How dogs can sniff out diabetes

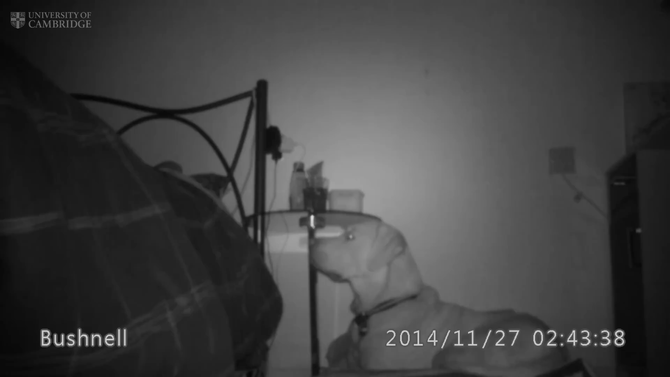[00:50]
I haven't had a severe one in the two and a half years that I've been together with him. Overnight are the worst times for me and these hypos. And obviously when you're asleep your body doesn't always wake up to those warning signs. And when your body doesn't make those signs your blood sugar can drop very very low until someone realises.
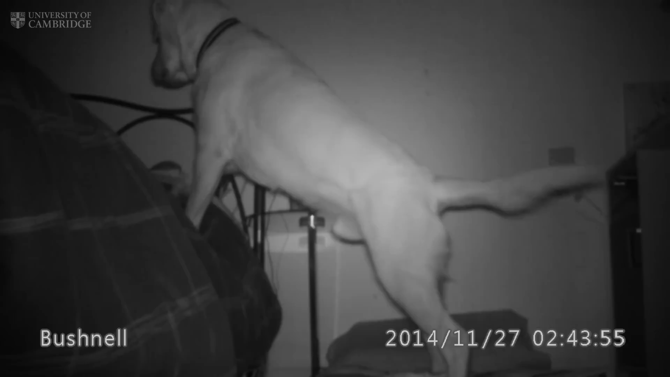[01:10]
So the footage shows Magic. He's actually woken up and he's detected that my blood sugar is dropping. And then he's trying to wake me up to tell me that I need to do a test. And then if he's correct I will take action to prevent it getting any worse.